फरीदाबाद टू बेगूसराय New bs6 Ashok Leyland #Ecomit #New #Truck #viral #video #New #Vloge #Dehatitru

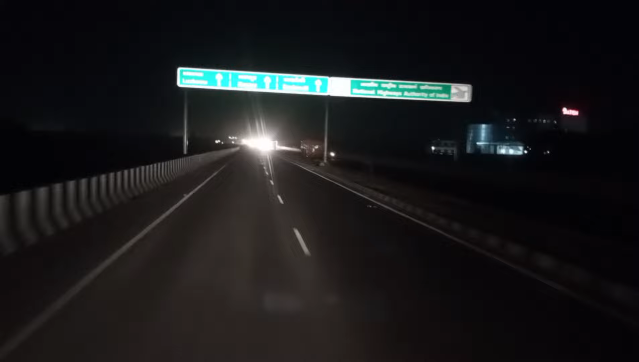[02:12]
और भाई भरपूर रोड का आनन्द लीजिए यह नखलव रिंग रोड है
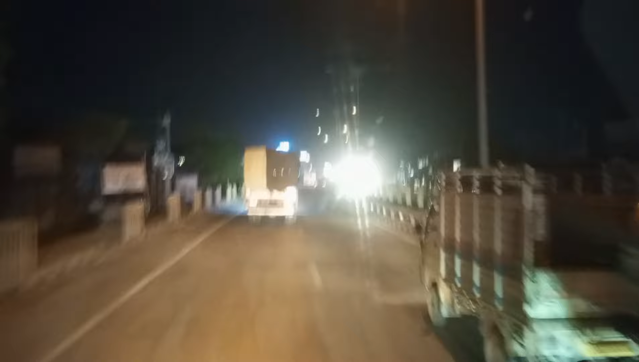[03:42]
अगया भाई दोस्तों पूरवांचल एक्सप्रेस पर जाने के लिए आपका आधिक स्वागत है आधिक गविनंदन है और भाई यह सीधा सुल्टानपूर जा रहा है हम यहां से लेप्ट मुड़ेंगे पूरवांचल एक्सप्रेस चड़ने के लिए यह देखे भाई कार जा
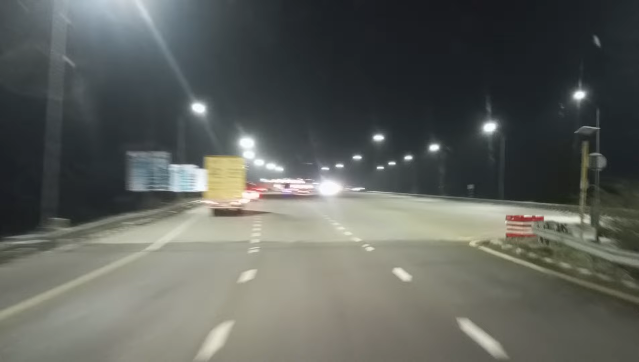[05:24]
देखिये भाई दोस्तों पूरवांचल एक्सप्रेस का टोल ट्रेक्स आचुका है सभी ड्रावर भाई रेश्ट कर रहे हैं साडम गाडियां घड़ी करके
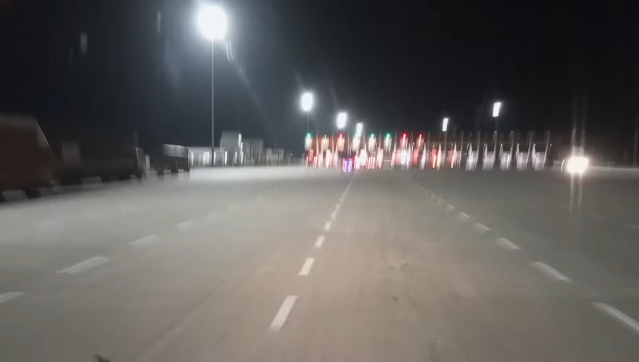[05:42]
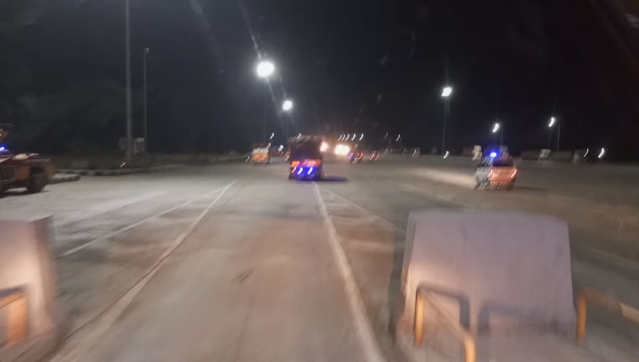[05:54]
गरलियां भाई दोस्तों टोल टेक्स पार पूरवांचल एक्सप्रेस के नजारें पूरवांचल एक्सप्रेस वेपर यह उतर रहा है भाई नीचे लो
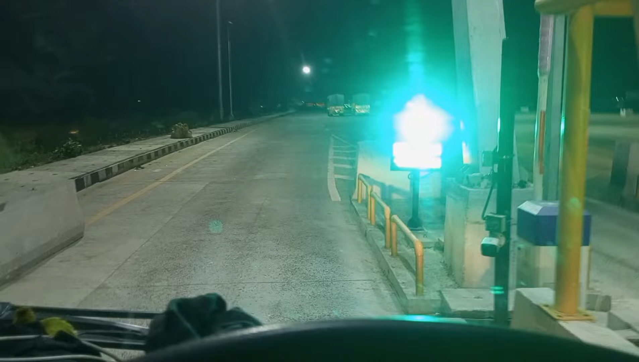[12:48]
अब जाए अब कर दो दो गया वाई पार अब लैप चार्ट से देखिया वाई साब कितना प्रियाद्पी नहीं जारे लग रहे हैं